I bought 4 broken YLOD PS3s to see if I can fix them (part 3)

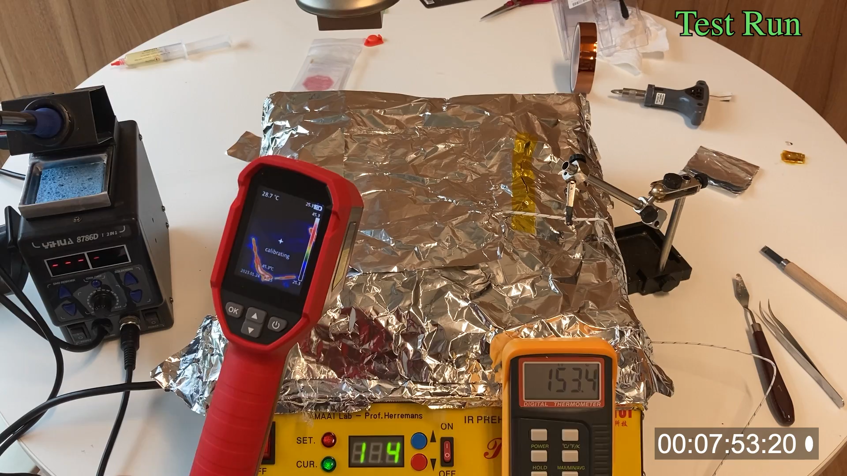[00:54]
When the board reaches 160 degrees Celsius, I turned on the hot air station.
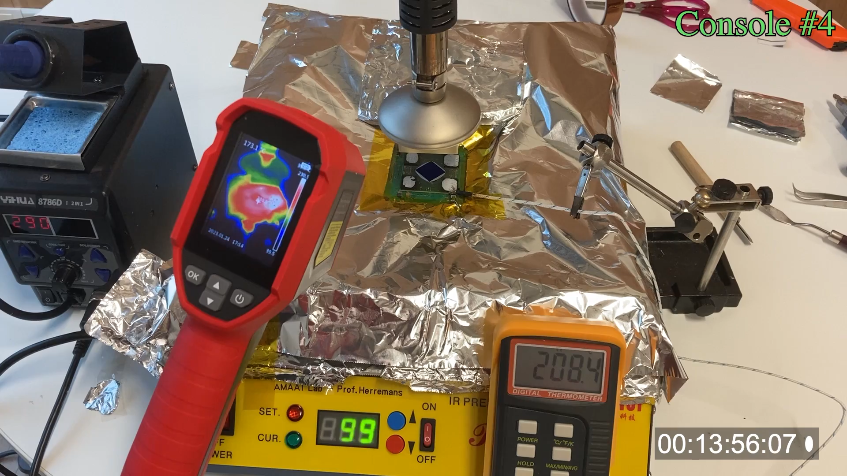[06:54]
Now, I look back to my footage. It doesn't even reach the correct reflow temperature.
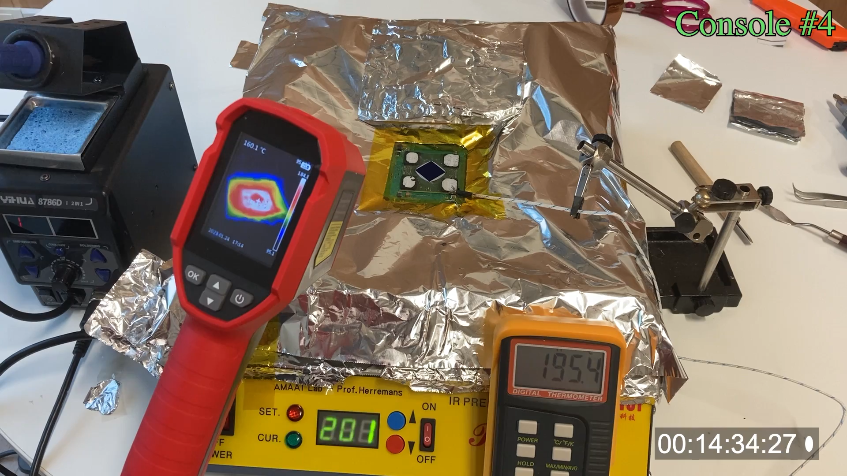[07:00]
So it is definitely not a successful reflow. And I didn't expect too much from it.